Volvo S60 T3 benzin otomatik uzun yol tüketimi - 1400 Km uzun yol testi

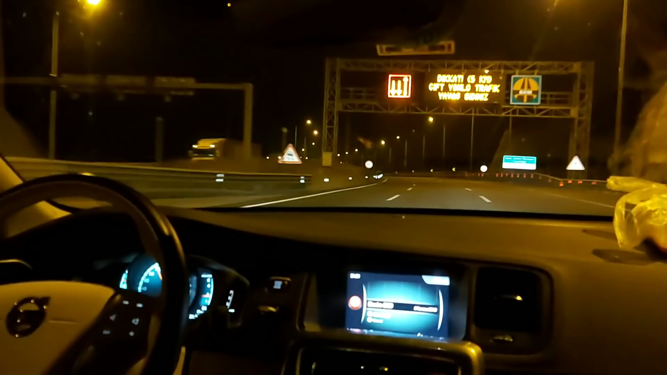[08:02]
Zaten burada da yazıyor. 5 kilometre boyunca çift yönlü yol varmış arkadaşlar. Şimdi ben 100 kilometrede ayağımı gazdan çektim. Araba şu an ekonomi modunda giriyor. Gidiyor. Zaten göstergede de E işareti yandı arkadaşlar. Tamamen ekonomik bir şekilde araç seyrine devam ediyor şu an. Çalışma olan bölgeye geldik. Bu arada biz Bolu Dağı'nın çıkışından beri yaklaşık 130 km hızla geliyoruz.
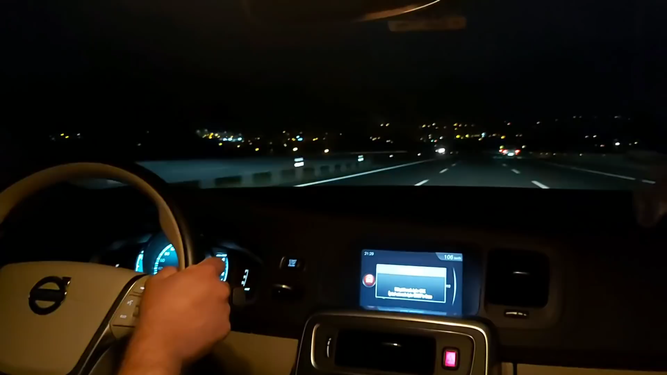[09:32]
Şu anda işte nereye? Gebze'ye doğru gidiyoruz. Yani Kocaeli'ye doğru gidiyorum. Şu an aracın ortalaması 5.5 litre arkadaşlar. Ortalama hızım da 81 kilometre. 5.5 litre gayet iyi bir rakam aslında benzinli bir araç için. Buralardayken Peugeot 301 ile 4.1 litre yakıt tüketimi yapmıştım hatırlıyorum. Veyahut da 4.2 litreydi. Bu araç şu an 5.5 litre. Yani emin olun elimden geldiğince ekonomik sürüş yapmaya özen gösteriyorum.
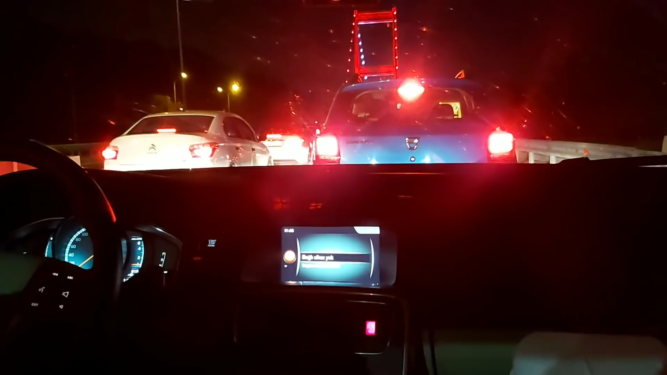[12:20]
Normalde evden çıkıp buraya gelmem aşağı yukarı 4 saat sürüyordu. Hadi en baba 4,5 saat sürüyordu. Sonra o kadar çok trafik çalışması,
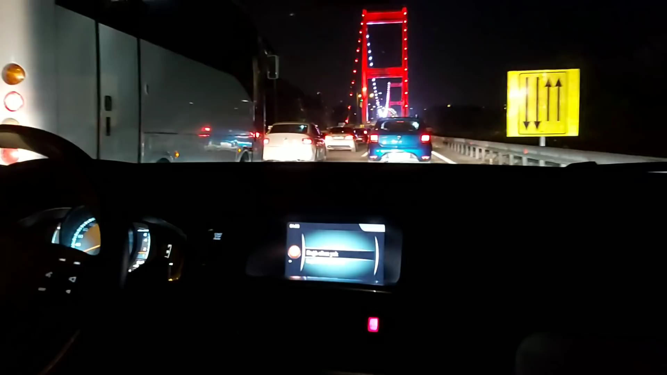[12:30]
yol çalışması vardı ki arkadaşlar, gerçekten yani bunu aldım artık, yani bittim. Saat 1, kaç saat olmuş olur, 6 saatte buraya geldim. Yani en aşağı 1,5 saat gecikmem var, rotarım var. Sadece bir tane mola verdim. Bu da bir 15 dakika sürdü. Şimdi 480 kilometre olmuş yola çıkalı. 480 kilometrenin ortalaması 5.4 litre.